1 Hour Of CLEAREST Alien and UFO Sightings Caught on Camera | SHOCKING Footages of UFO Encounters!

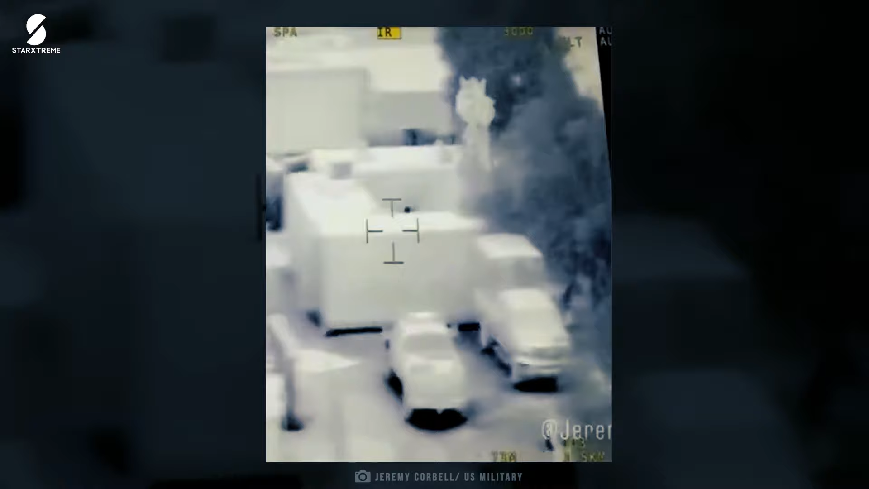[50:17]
thus implying that a sentient being was operating that UAP.
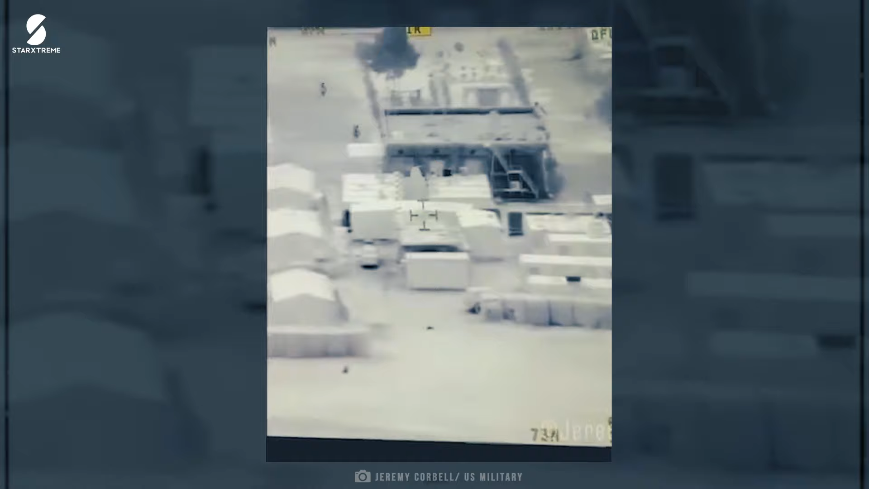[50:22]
After hovering over the U.S. Army base for some time, the UAP then went out over a body of water,